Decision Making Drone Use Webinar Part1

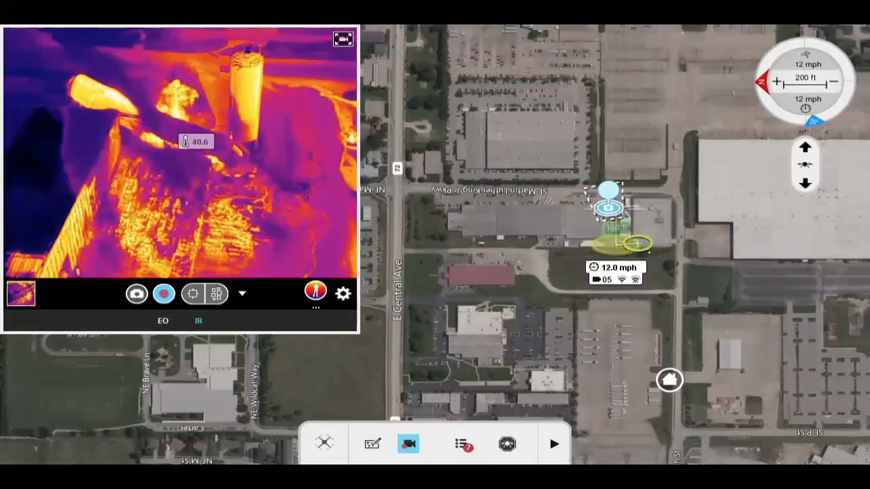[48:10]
And, and you're able to see not only that there's fire continuing to burn and, and a significant heat source with those silos that are on the ground, but also the degree of fire spread. And then the impact on that propane tank, as you saw that what it was being applied to, uh, in the earlier video.